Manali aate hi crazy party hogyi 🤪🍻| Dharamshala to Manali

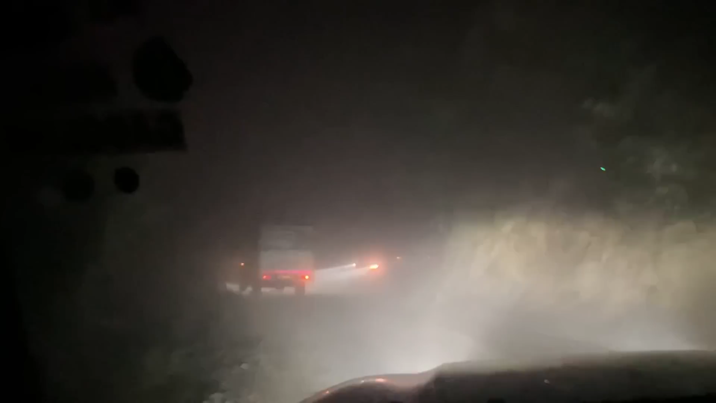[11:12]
अबे इसको तो दिख रहा है ना, सड़क मत देख ना, उसको देख, वो देखा घुसा दी उसने।